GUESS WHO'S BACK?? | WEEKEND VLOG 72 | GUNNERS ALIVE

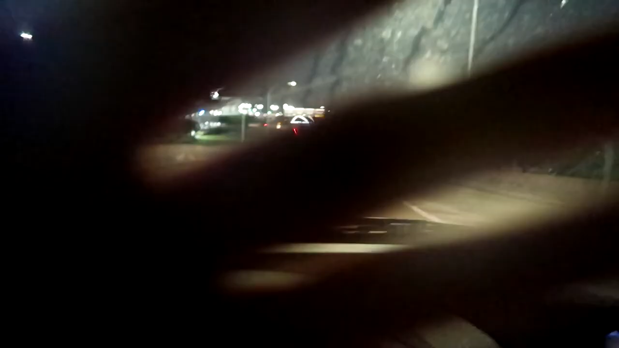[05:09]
We out here at the airport vlog, and we're going to the passenger
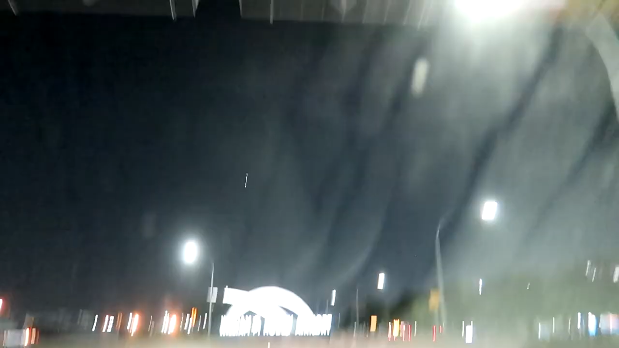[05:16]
departure drop off hobby airport here in Houston.
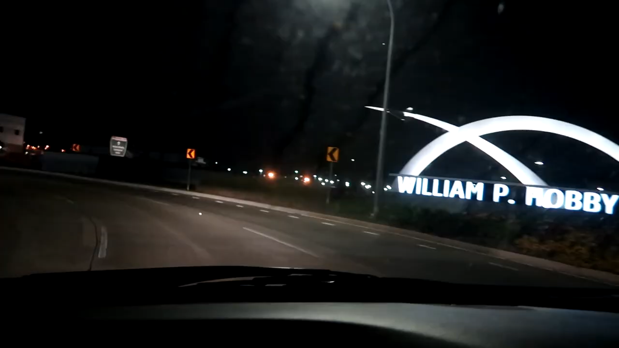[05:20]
So like, this is the reason I picked my parents up from the drop off instead of the pickup.
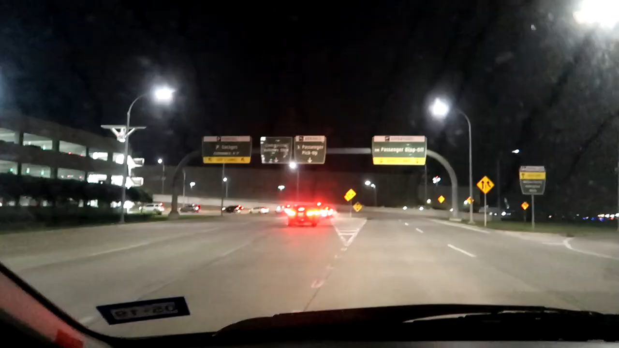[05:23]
So the left lane, that's passenger pickup.
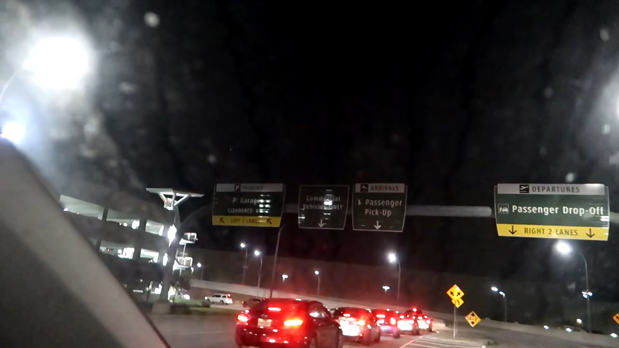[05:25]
The right lane, this is drop off.
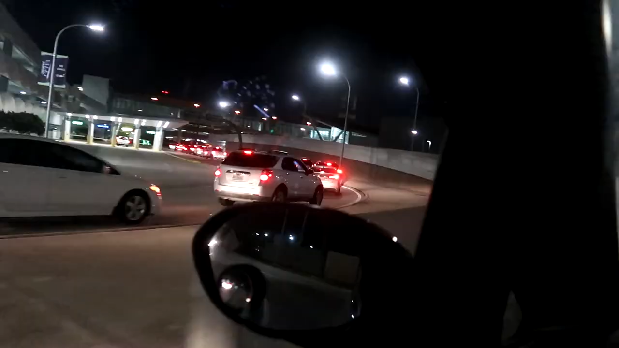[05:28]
Y'all see how many cars are at the pickup? That's a lot. Y'all see how many cars at the drop off?